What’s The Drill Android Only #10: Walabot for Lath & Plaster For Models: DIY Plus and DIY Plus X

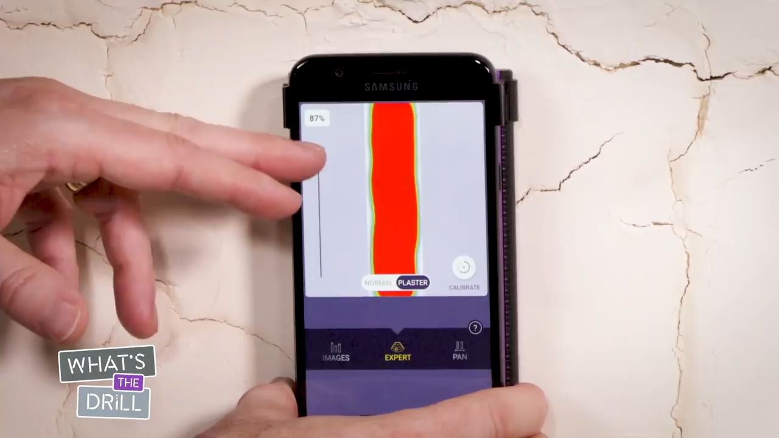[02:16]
Sometimes it makes it disappear altogether.
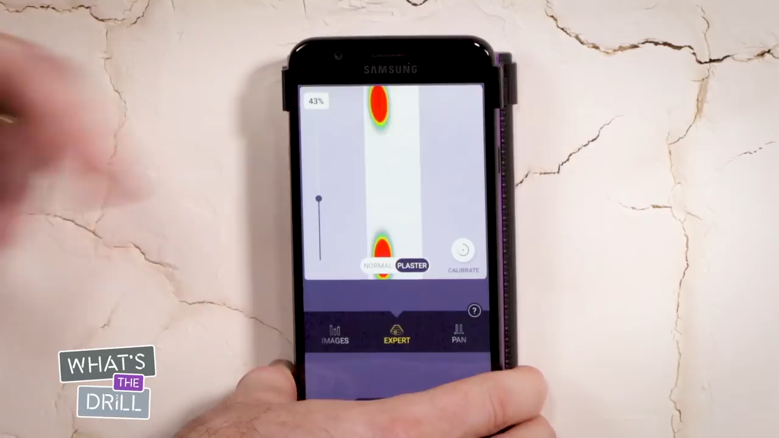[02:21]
Find the right level of intensity for your project. 80% is usually a good place to be.
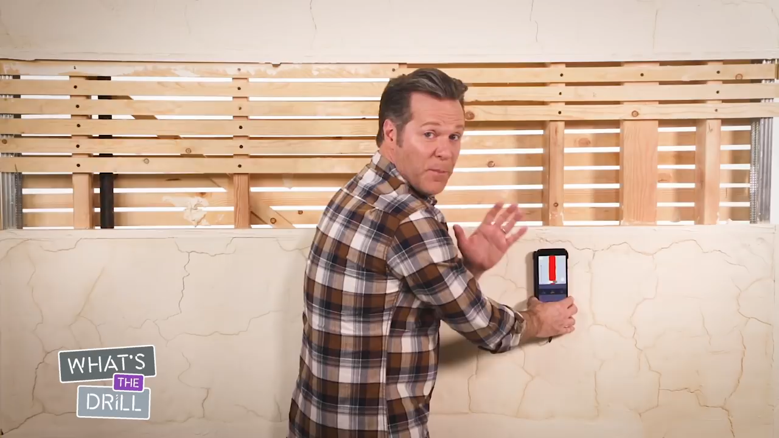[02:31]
Now remember to move the device left and right to find the object. Okay, we found the object. Now you want to move it up and down to make sure you've got a continuous signal.
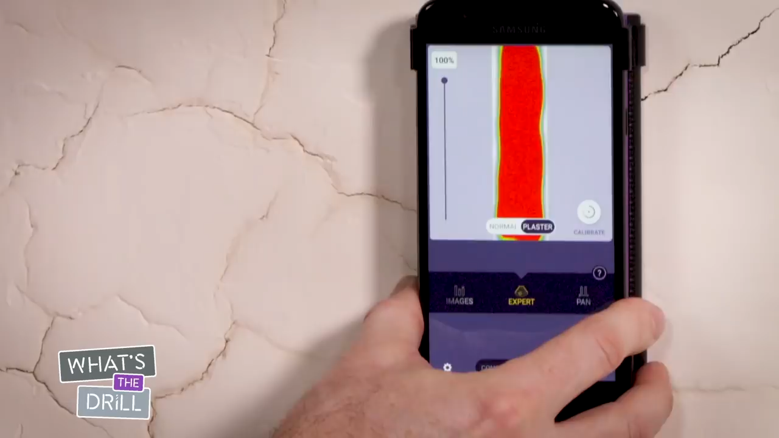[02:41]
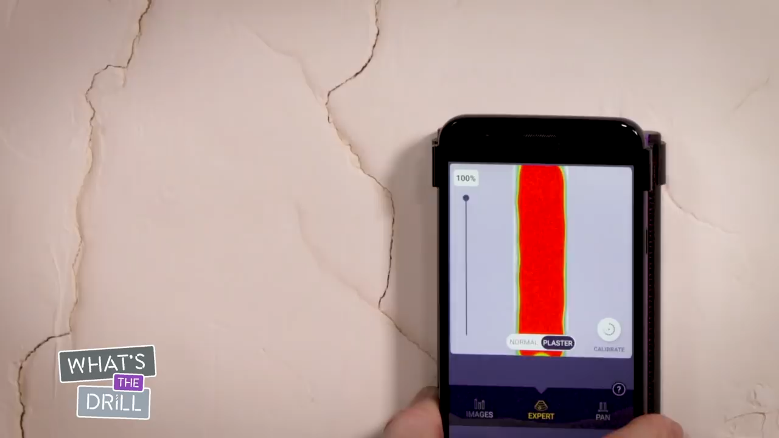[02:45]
A constant signal means that you've got a stud or a pipe behind the wall.
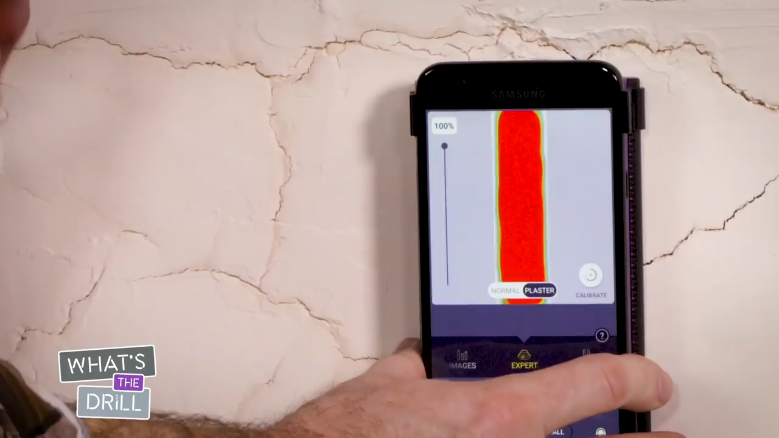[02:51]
If it's a false reading, the signal will disappear when you move the device up and down. Now you're looking for studs at this point, not pipes.